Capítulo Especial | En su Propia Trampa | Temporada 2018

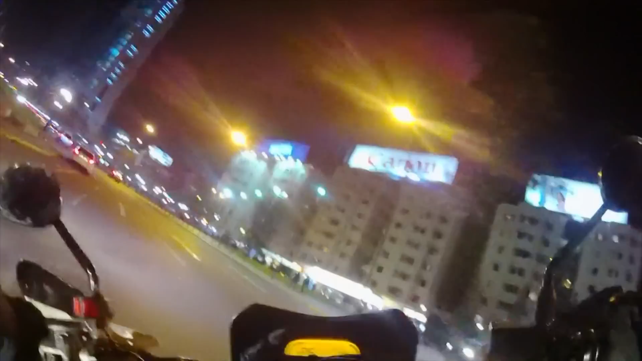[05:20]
Ya los tienen identificados y nos sumaremos a su trabajo para poder capturarlos.
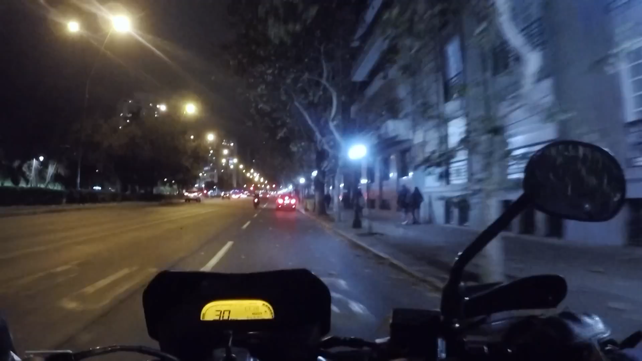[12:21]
Al identificar a un sospechoso, dan inicio a una persecución contra el tránsito. El objetivo es detenerlo. Todo indica que el sujeto pertenece a la banda de los bicichorros. Ocupa el mismo modus operandi, cara tapada con paño negro, y transita por plena avenida contra el tránsito. Al minuto de ser interceptado por seguridad ciudadana, emprende rumbo hacia Heliodoro Yáñez, nuevamente contra el tránsito y a gran velocidad.
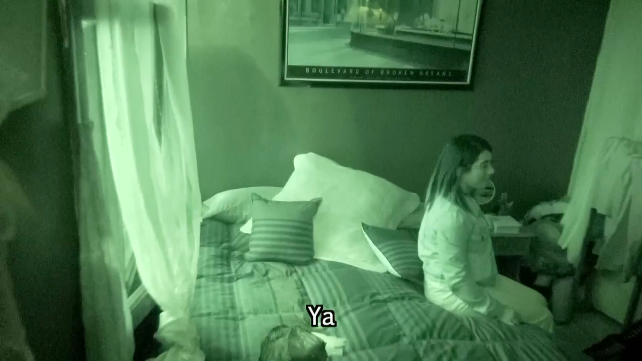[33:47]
Ya están encerrados en la pieza de ella. Fíjate, sí. ¿Así? Sí. ¿Acá? O sea, así, no, así, así.
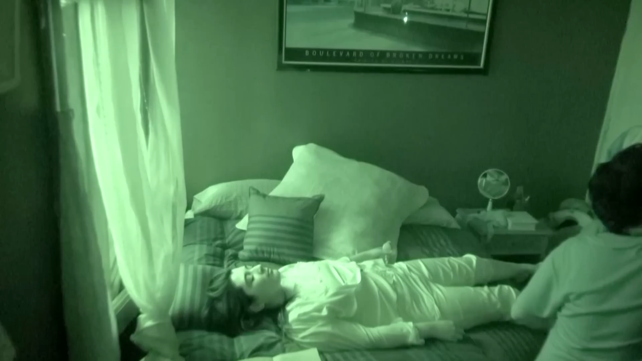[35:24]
Él cree que está logrando someter a Claudia. Ella, con mucho profesionalismo, está siguiendo las órdenes del tarotista para así evidenciar sus oscuras prácticas.